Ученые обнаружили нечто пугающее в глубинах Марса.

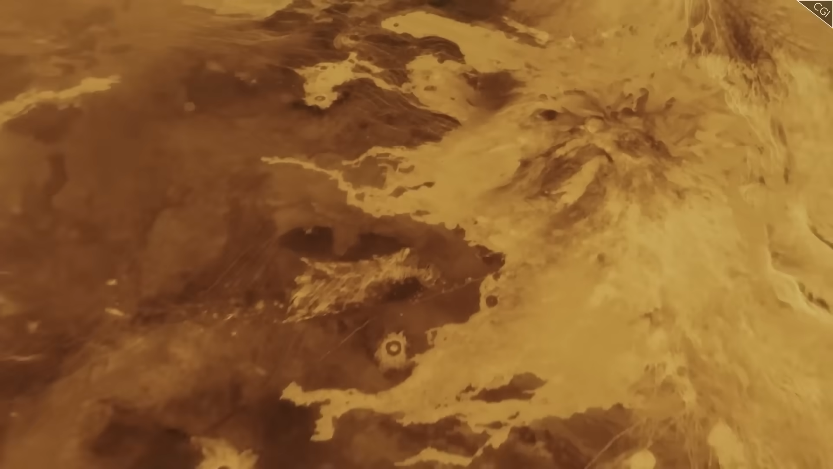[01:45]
Эти технологии позволяют составлять детализированные карты под поверхностных слоев планеты и делать виртуальные срезы,
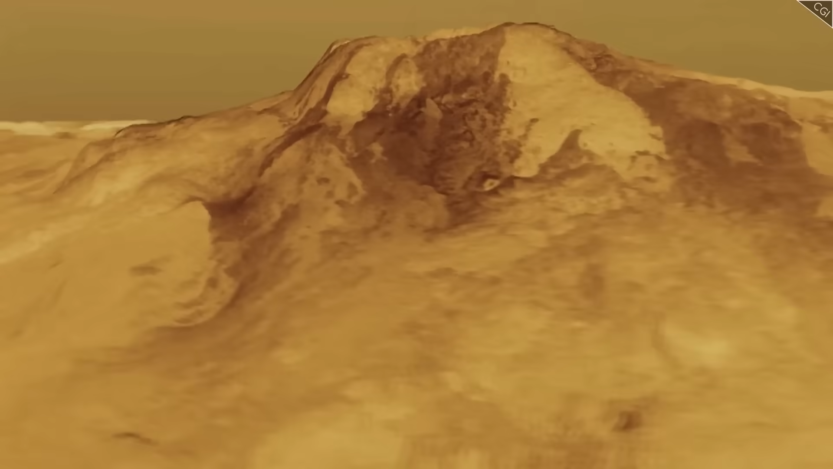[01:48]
открывающие взгляду то, что ранее было скрыто.